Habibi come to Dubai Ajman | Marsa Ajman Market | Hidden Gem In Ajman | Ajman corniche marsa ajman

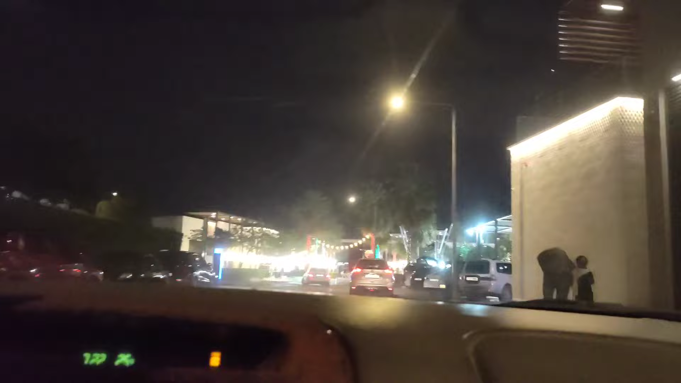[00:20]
چیزیں انجوئی کر سکتے ہیں ایکسپیرینس کر سکتے ہیں تو فرنڈز ہم لوگ بہت گئے ہیں
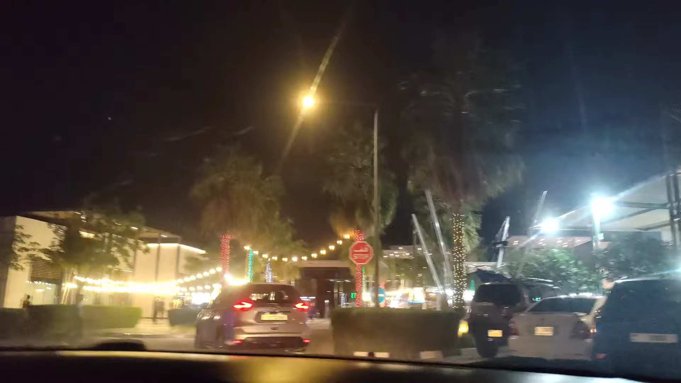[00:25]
بہت ہی خوبصورت سی جگہ مرسا اجمان کی ایک ہیڈن جیم ہے